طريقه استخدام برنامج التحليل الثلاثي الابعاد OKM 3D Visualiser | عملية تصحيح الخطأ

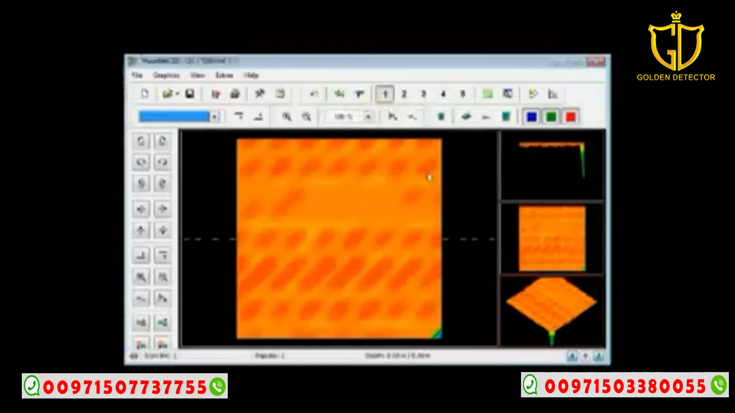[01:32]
moving the arrow keys left and right and up and down you can see where the crosshairs are these are the crosshairs so i'm going to move these down into the very corner by pushing the down and the right button and this error is caused when you first start this is pushing the button to say go when you push the button to say go it is typical that you shake the unit
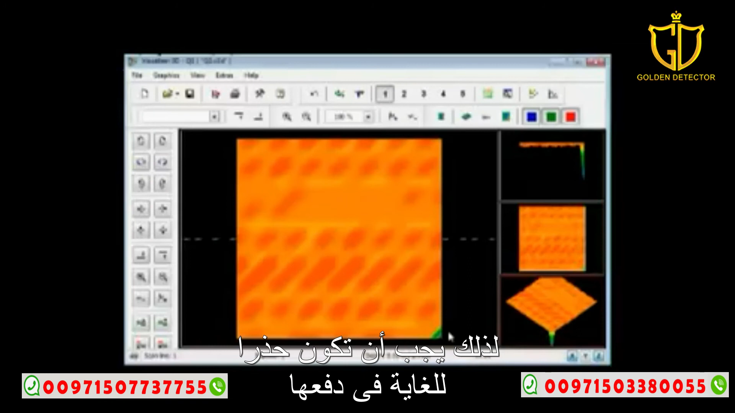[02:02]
this is why you must be extremely careful in pushing it so again correct all deviating signals click here one time correct the value under the crosshairs only hit ok
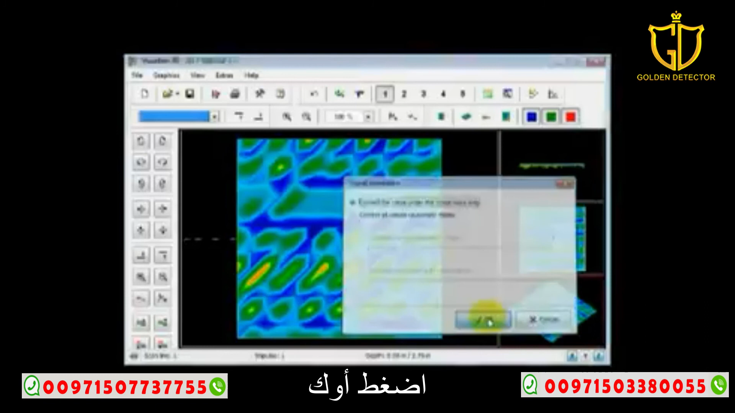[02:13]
now what we see over here is what i like to call a just a swinging mess this is a mess here this is swinging the detector back and forth back and forth the detector must stay straight if you continue to get signals like this it is ninety nine out of one hundred times operator error okay